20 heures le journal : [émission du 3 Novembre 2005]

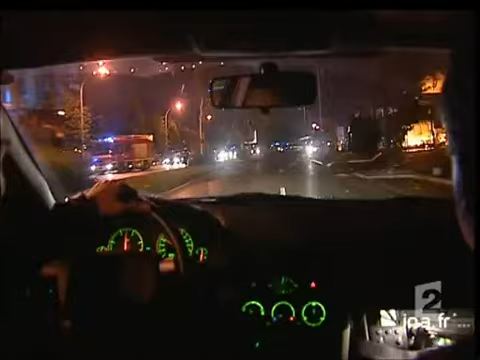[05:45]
Et nous emmène de l'autre côté du barrage jusqu'à la concession Renault, entièrement ravagée par les flammes.